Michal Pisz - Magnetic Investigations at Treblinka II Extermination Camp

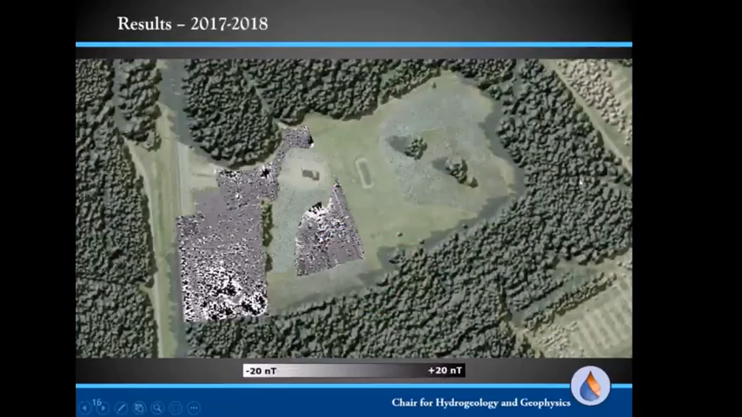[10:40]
Then in 2018, we have done the part in the woodlands when we have discovered this enormously strong anomalies.
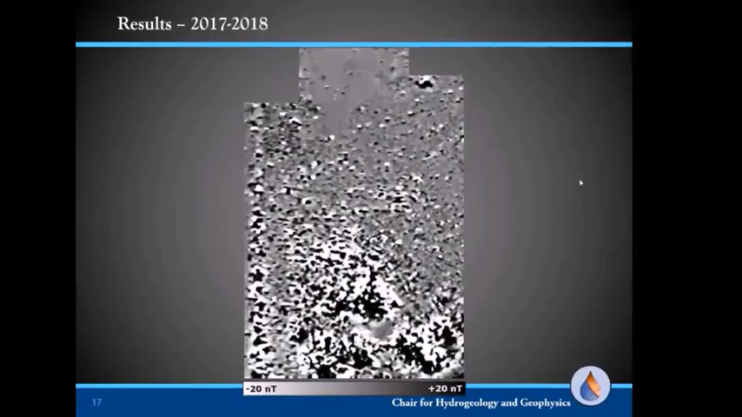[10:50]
As you can see, even in the range of plus minus 50 nanotesla, they are very clearly visible here.
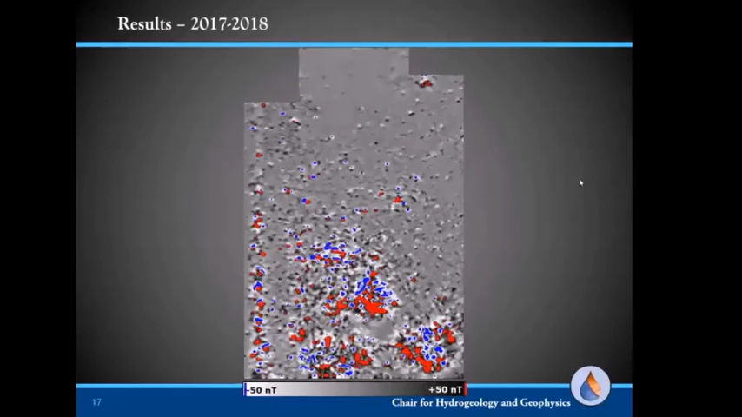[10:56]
And later I will mention what's the interpretation of this. And in 2012, we actually measured all the rest of the accessible field,
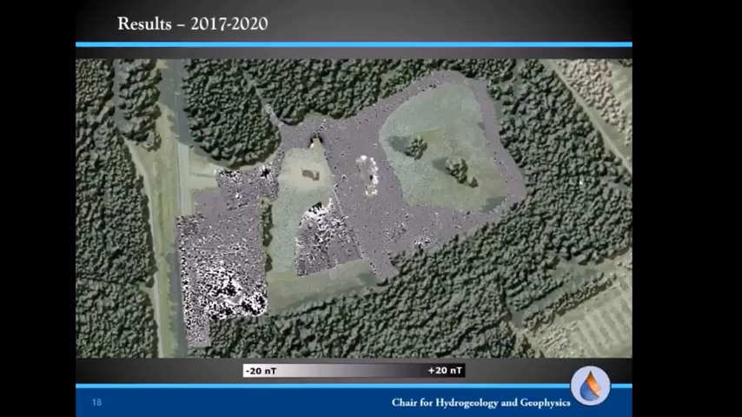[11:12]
which is not taken by the monument. And also we've been able to distinguish some interesting zones of dipole clusters or some other kinds of anomalies.